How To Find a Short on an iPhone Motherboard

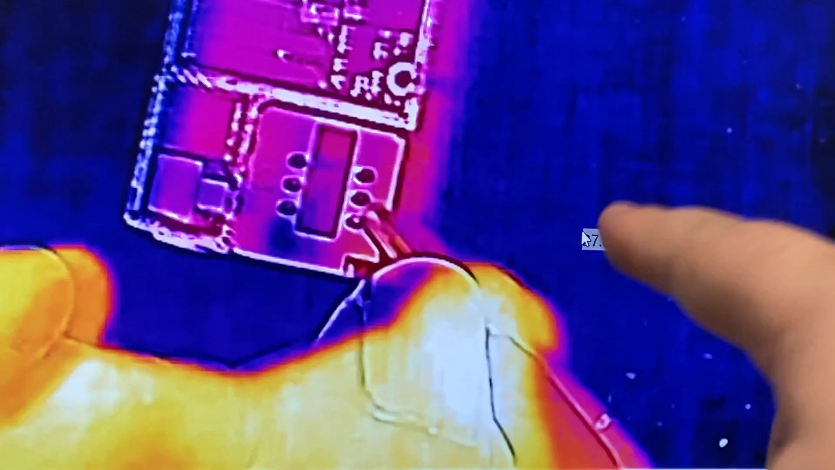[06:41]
And we're going to come in with a low voltage and touch that line and see what we get on the thermal camera. All right. So here we go.
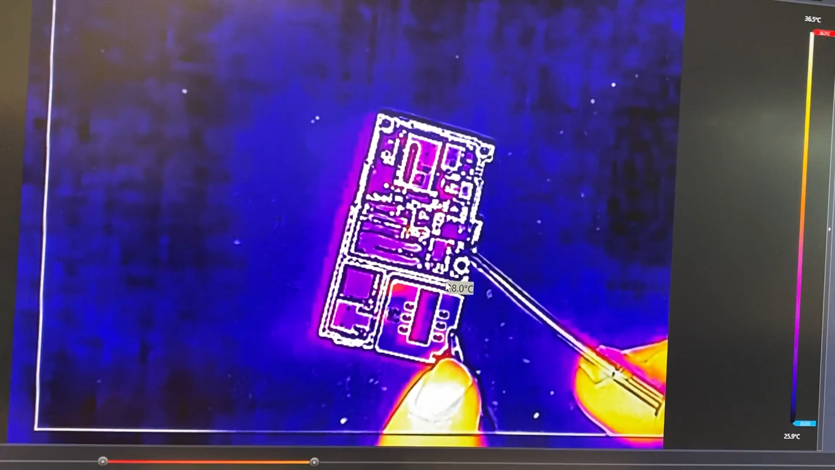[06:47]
As you can see right there, we get a hotspot.
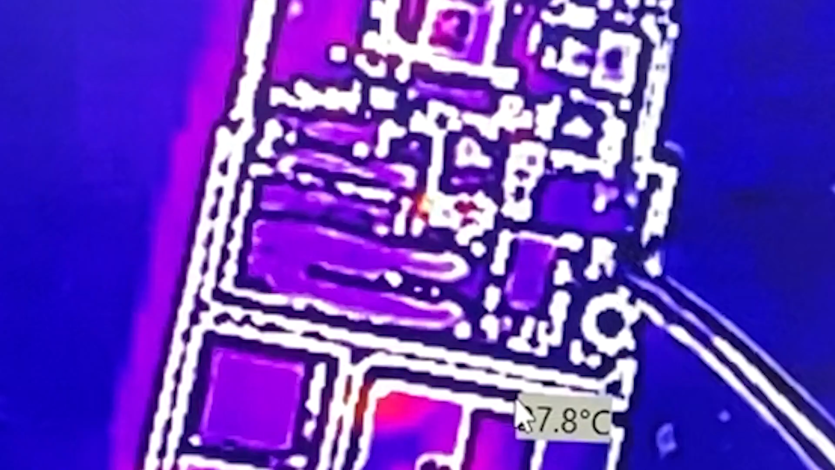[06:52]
So if we go over to ZXW and we look,
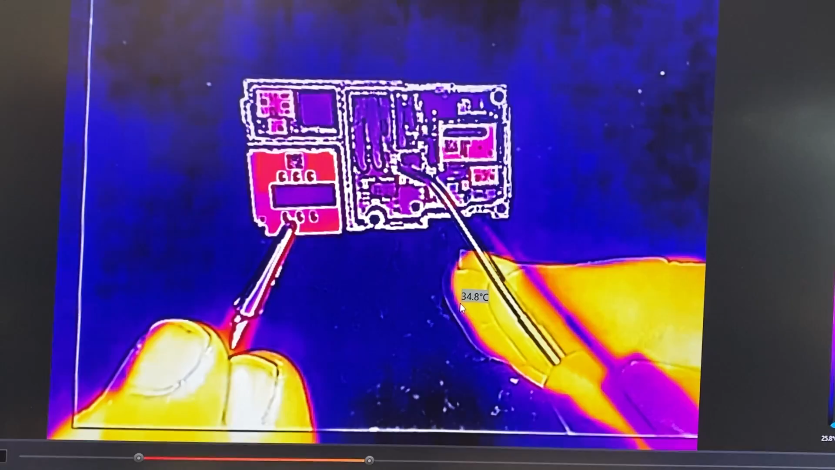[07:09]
On screen: spot 34.8°C
Right there. So now that I know the general area, something that we can do to really isolate it is either use some isopropyl alcohol or I've got a little bit of freeze spray left.